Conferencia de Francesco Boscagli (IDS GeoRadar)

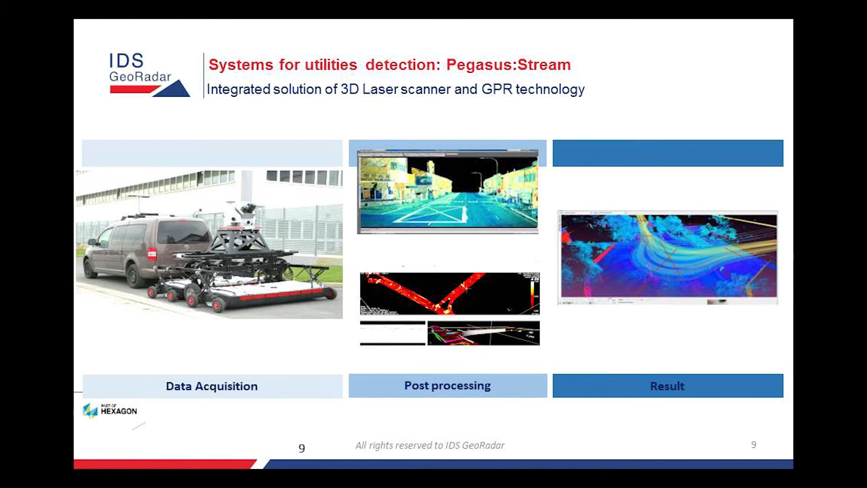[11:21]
ahora hago una pasada con también el Pegasus. Claro que esto me limita un poco la velocidad. Por ejemplo, si uso solo el Pegasus puedo ir más rápido que 15 kilómetros por hora. Poniendo todo punto, soy limitado a la velocidad del stream, que es 15 kilómetros por hora.
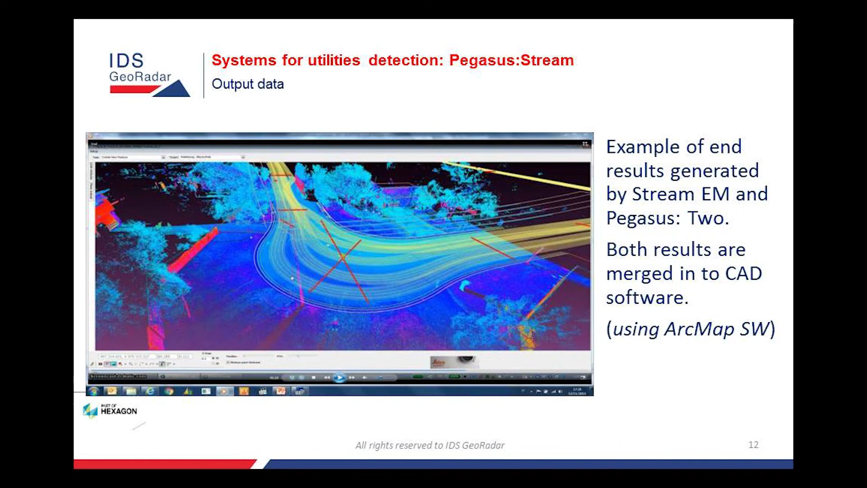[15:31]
yo con Gil se muestra la parte que tuvimos ayer aquí, justo abajo de este edificio.